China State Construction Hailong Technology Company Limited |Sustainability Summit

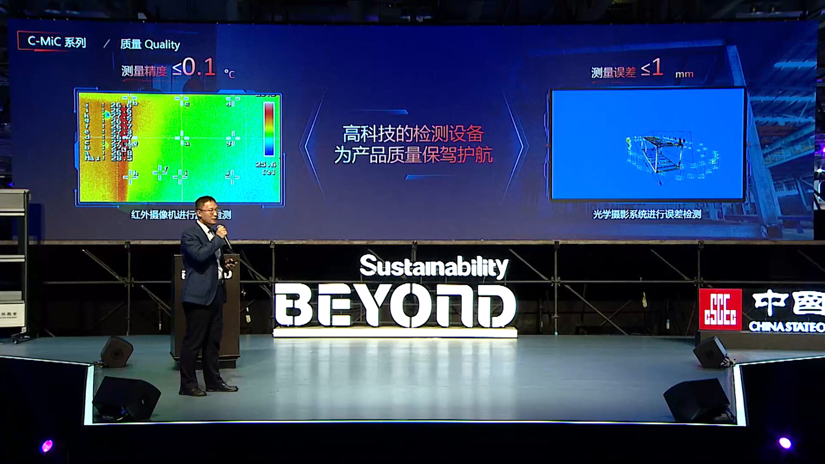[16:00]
度匹配我们是用这种色量的这种仪器除此之外我相信还有很多这些都是现场条件不具备但是我工厂都会实施的